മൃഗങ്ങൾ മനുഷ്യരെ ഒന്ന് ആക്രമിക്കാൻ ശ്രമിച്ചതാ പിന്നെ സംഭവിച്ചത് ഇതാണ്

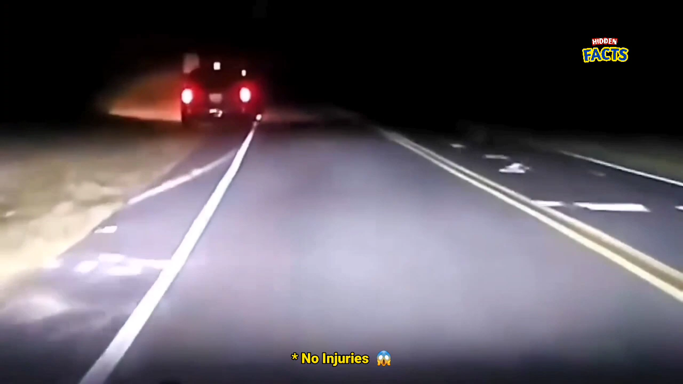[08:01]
പാതിരാത്രിയിൽ നിർത്തിയിട്ടിരിക്കുന്ന കാറിൽ പരിഭ്രാന്തി പിടിച്ചൊരു മാൻ വന്ന് ഇടിച്ച് കയറുന്ന കാഴ്ചയാണിത്.